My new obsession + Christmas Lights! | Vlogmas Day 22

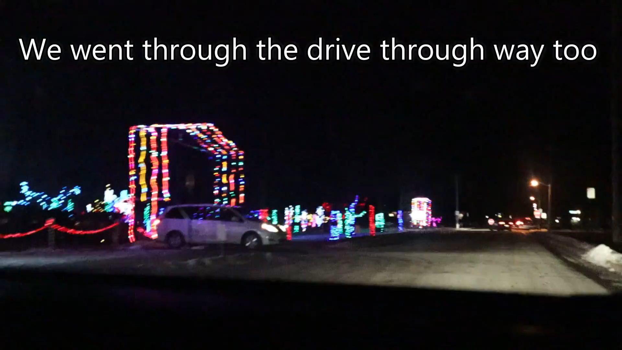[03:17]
Oh, that guy. Follow him. There you go. There we go.
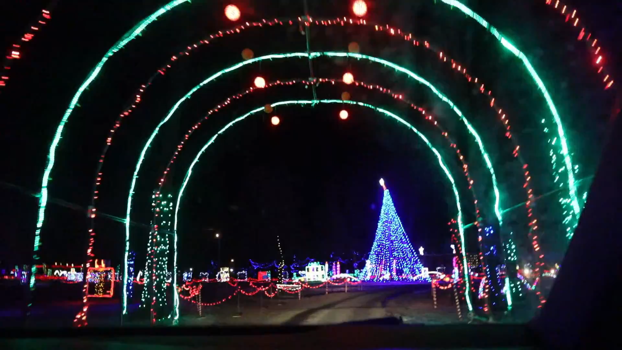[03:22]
I really hope this is the drive part. I didn't really look. I was playing with the radio. Sorry, people. I think so. As I drive down the sidewalk. It's jazz, man. It's jazz. Why are we listening to jazz music?